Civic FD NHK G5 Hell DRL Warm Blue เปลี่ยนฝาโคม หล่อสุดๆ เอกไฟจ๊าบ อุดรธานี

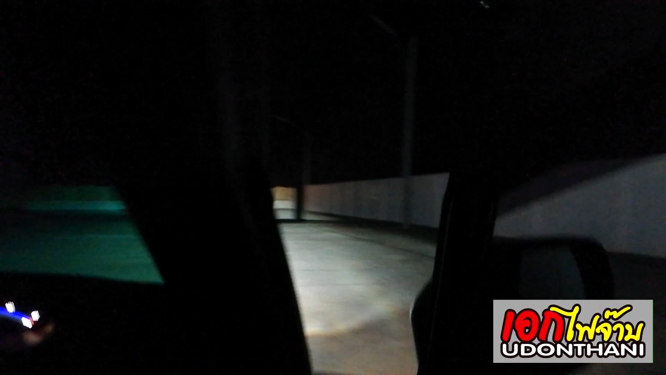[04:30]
โอเค คันนี้ก็ติดฟิล์มเมือดมานะครับ เป็นฟิล์มเมือดสีเขียวกี่เปอร์เซ็นก็พี่บันน่า 80 เลยล่ะ โอเค อันนี้ฟิล์มเมือด 80 นะครับก็
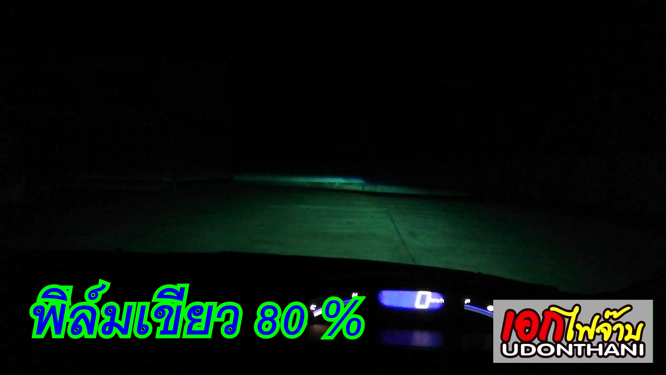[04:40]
คือ ยังสว่างเห็นไปได้ชาร์จเจมาก อันนี้ผมปิดไฟนะ
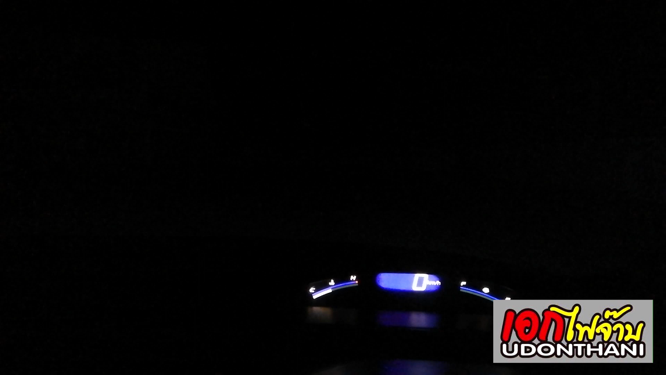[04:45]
ครับไฟสว่างเร็วมาก이다บรแล жиз เป็นแบบ simplified ครับก็พอยังสว่างติดเร็วเองไฟสูง ไฟตับ ปิดไฟใฟสูง